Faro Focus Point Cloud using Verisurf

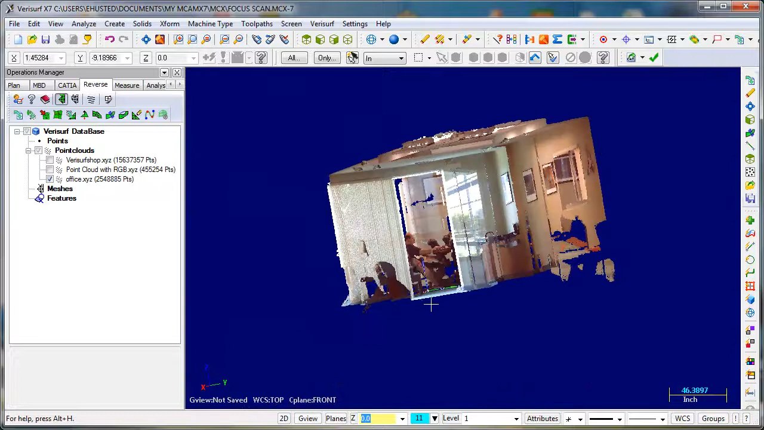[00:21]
So that's what you get. That's a single scan. We'll go ahead and crop the top.
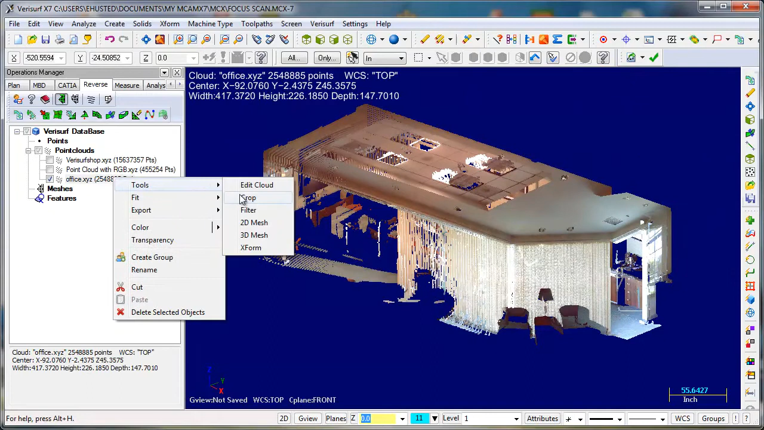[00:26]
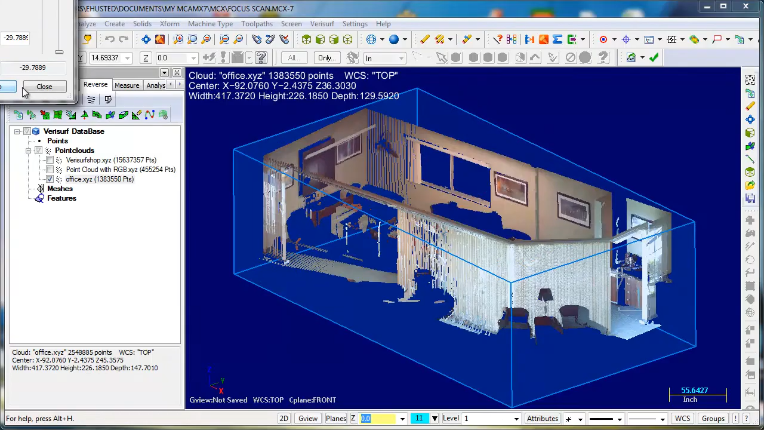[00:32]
Off there so you can see inside here.
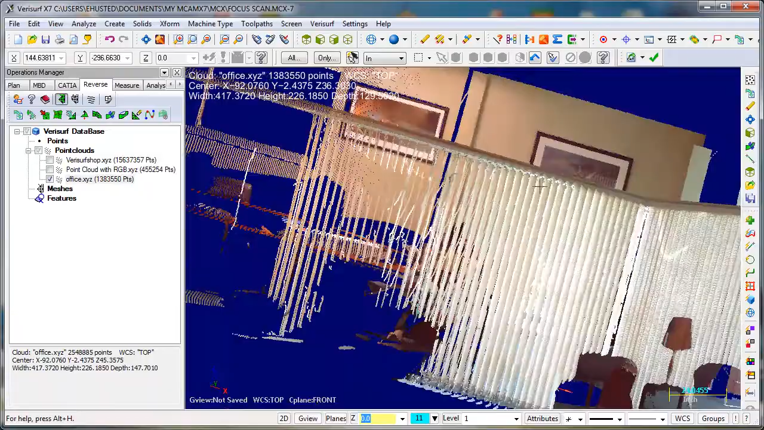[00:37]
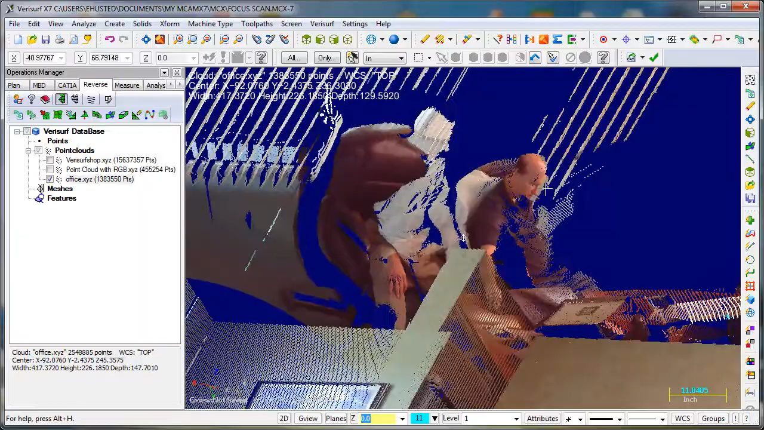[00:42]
Didn't get him so good.
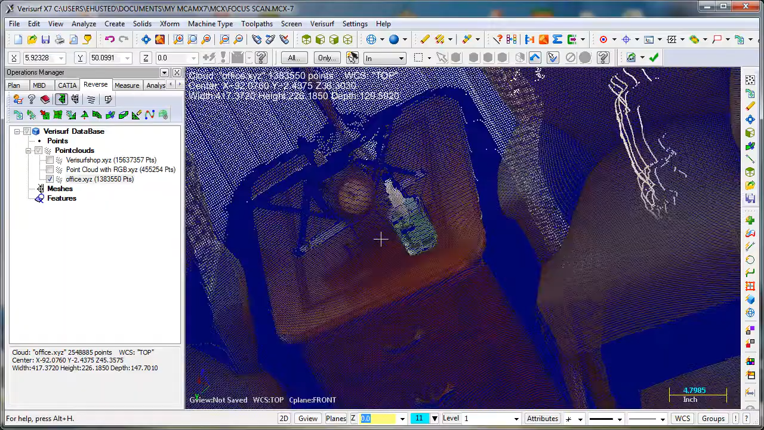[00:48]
So you can see this is a point cloud.
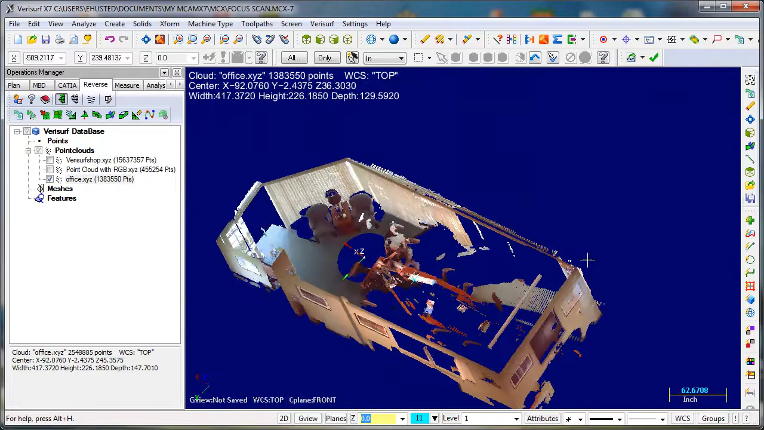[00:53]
This was like 15 million points.
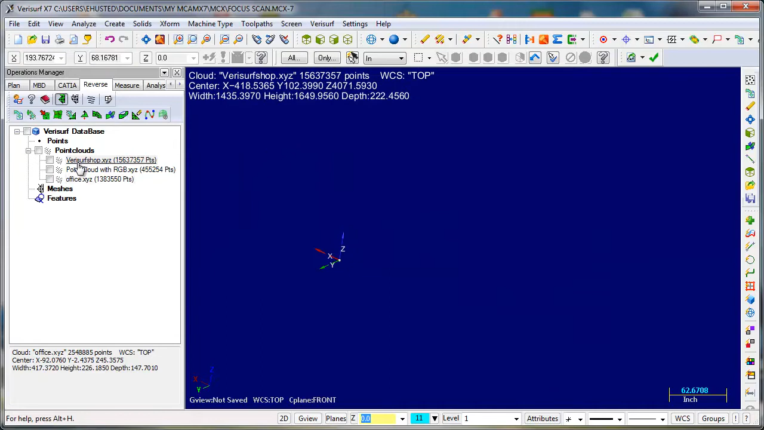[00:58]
Here's the one we did the shop floor here. This is a single scan.
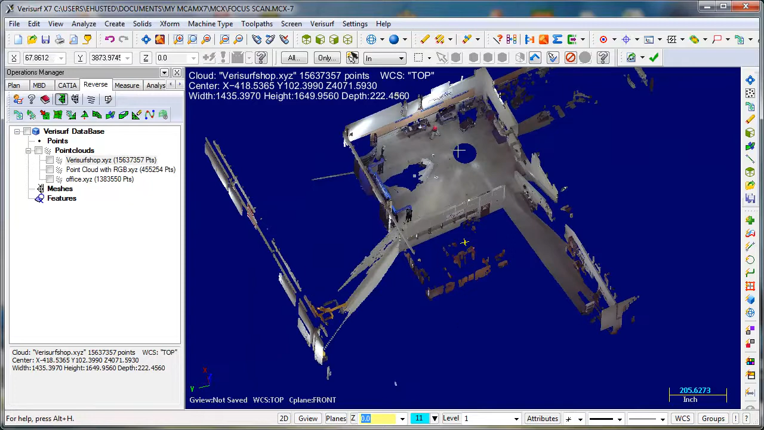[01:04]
The scanner was about right here. And so this is.
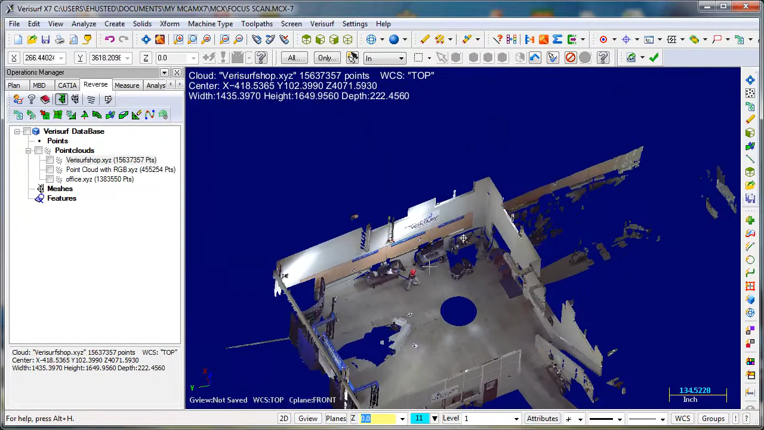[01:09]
Well this was a 26 million points I chopped off the top.
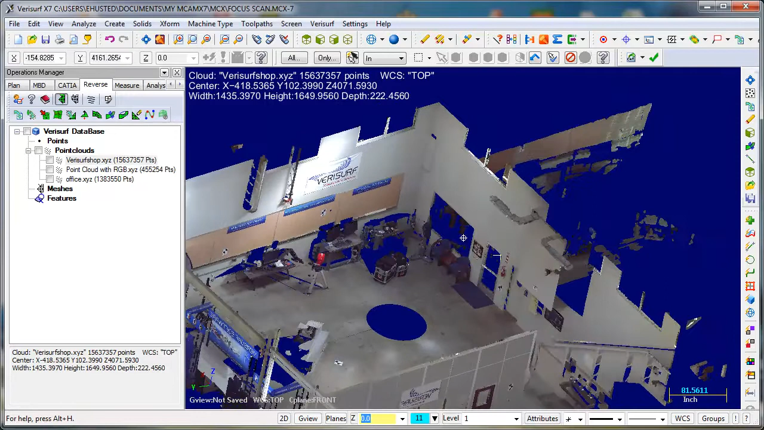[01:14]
But it looks like we're unlimited of how many points we can bring in here.
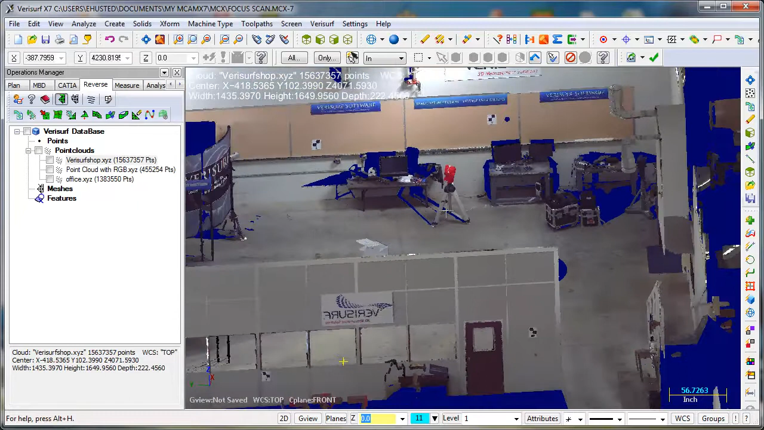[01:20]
And it spins like nobody's business.
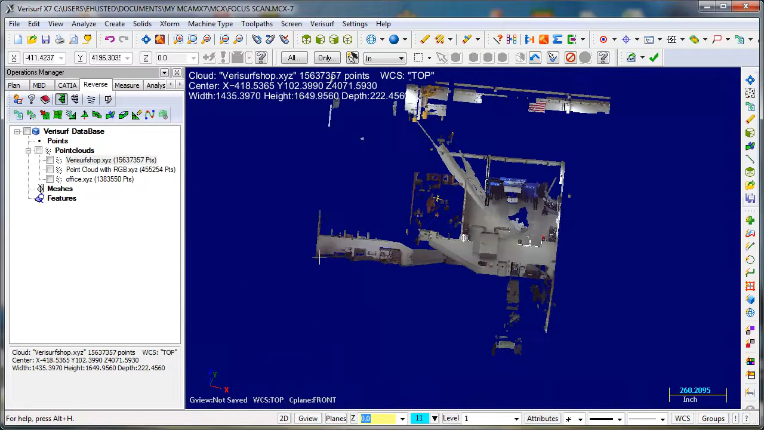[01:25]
I mean this is like a single entity in here. And I could go and cut stuff out of here.
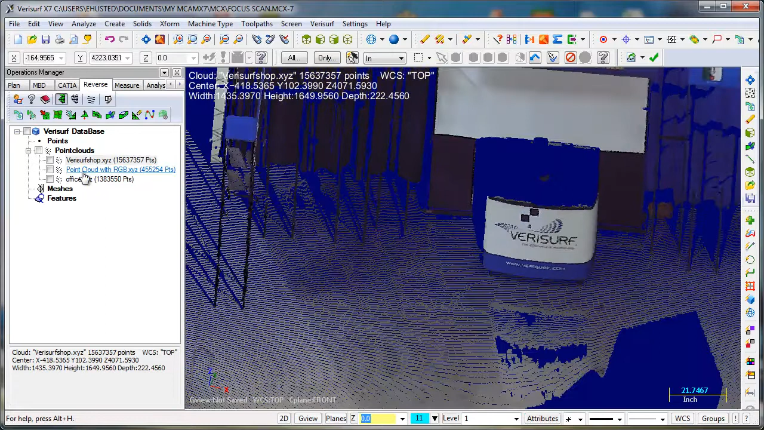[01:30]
And do things with it. So in this one we moved this thing.
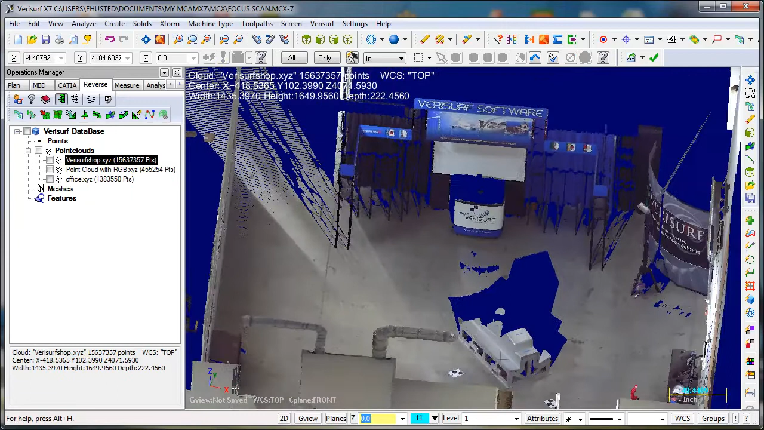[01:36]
The focus around this tool four times. And created.
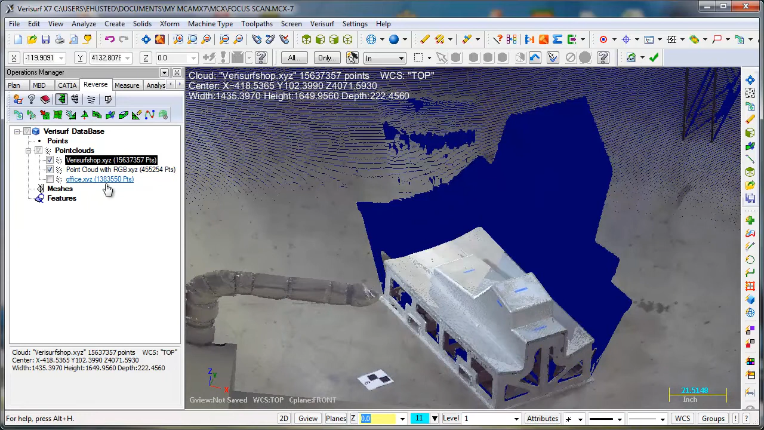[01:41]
And then it automatically registered it.
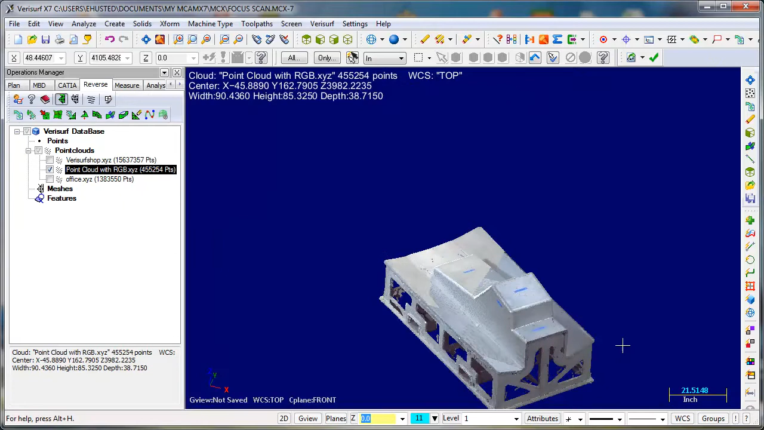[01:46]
And gave us the point cloud of the tool. Which looks pretty good.
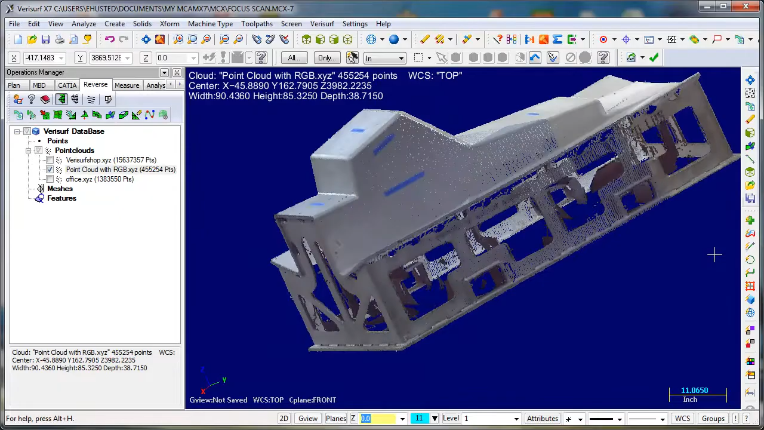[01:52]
I haven't checked the accuracy of it yet. But for reverse engineering and things like that I think it's an awesome tool.
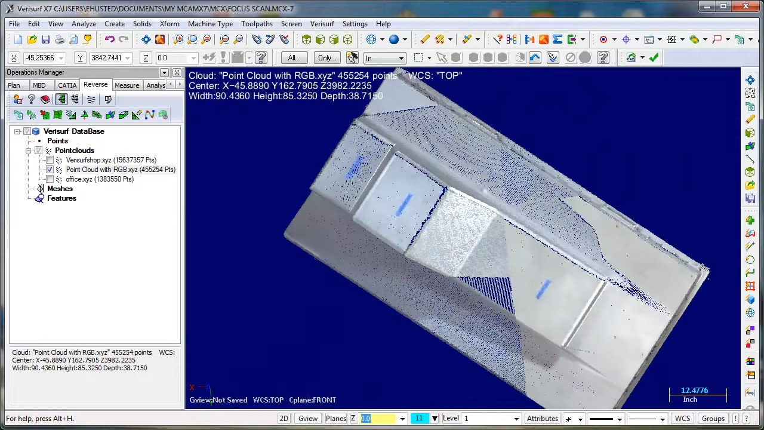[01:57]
It can be very handy. Combined with the laser tracker.
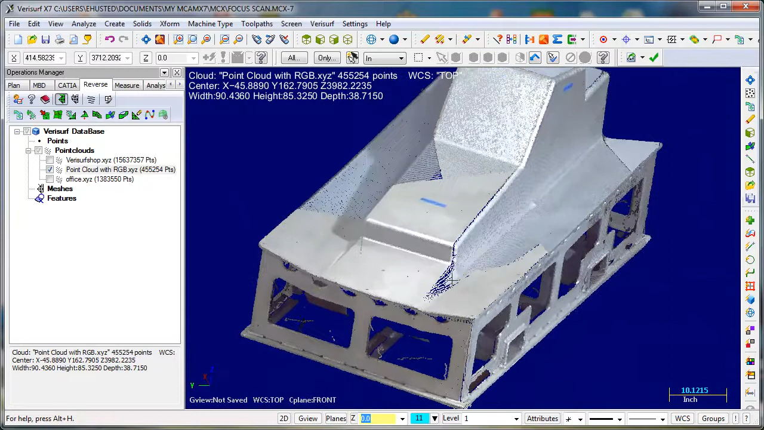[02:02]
I think there's some good applications for this. And our software can handle it very well.
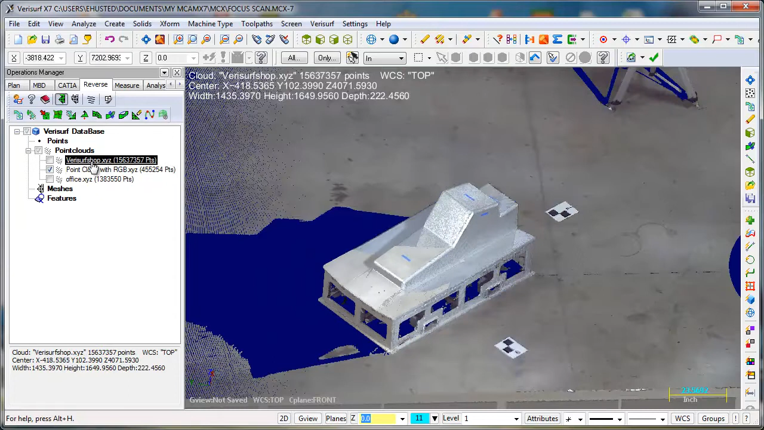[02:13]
But what can we do with this big data? You can just pick a point.
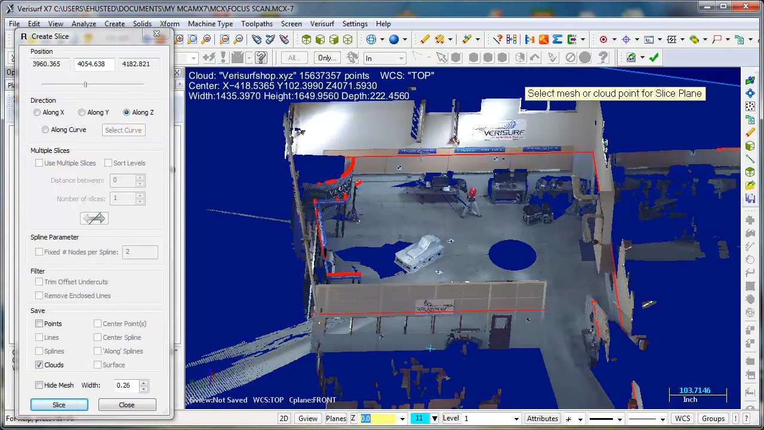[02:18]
So I want to slice there. Or I want to slice on that computer.